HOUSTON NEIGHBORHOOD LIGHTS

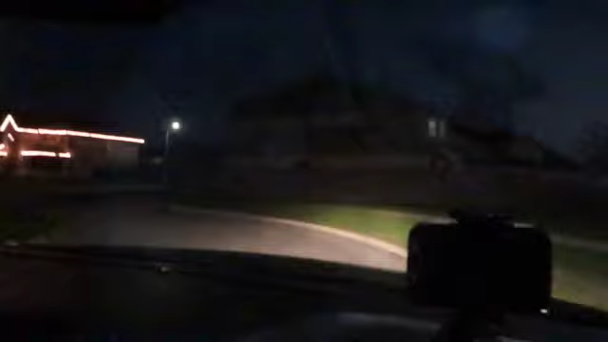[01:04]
So guys what we are doing is we are going through these Houston streets and we're showing you the Christmas decor that they have going on. So you guys just sit back and relax.